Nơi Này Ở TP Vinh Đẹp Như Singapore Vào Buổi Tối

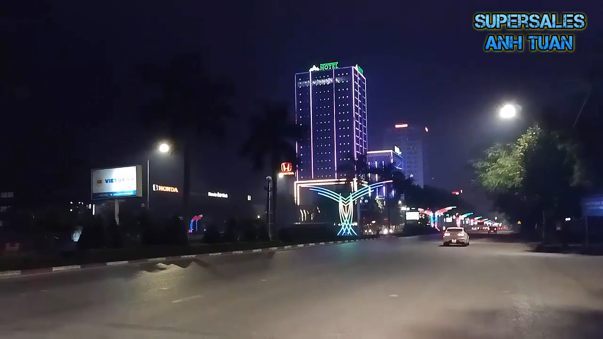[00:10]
Có thể nhiều người sẽ không nhận ra đây là đâu. Đây là khu vực đường 32, thành phố Vinh. Showroom Honda, thời điểm này đến vào tầm khoảng 10 giờ tối. 10 giờ tối tại đường 32, thành phố Vinh.
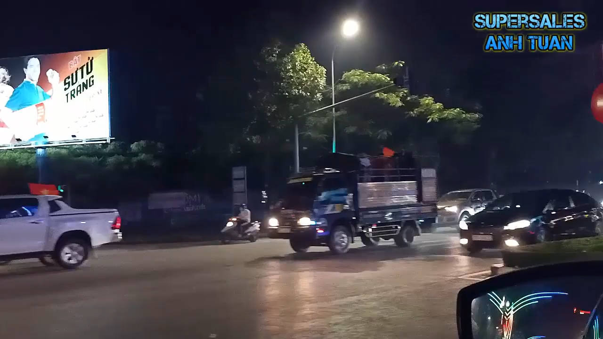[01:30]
Rồi. Mình đang đi hướng ngược lại nhá.
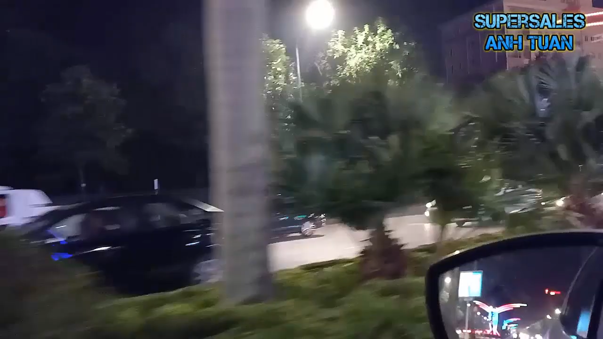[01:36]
Mình đang đi ra khỏi thành phố Vinh. Chứ không thì nó sẽ mắc kẹt vào một đống gọi là hỗn độn xe và người.
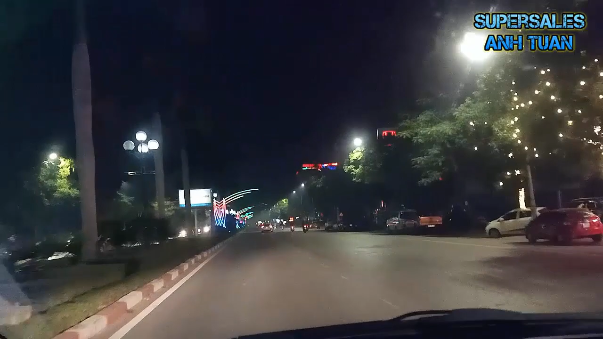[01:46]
Mọi người thấy buổi tối thành phố Vinh có đẹp không? Rất đẹp.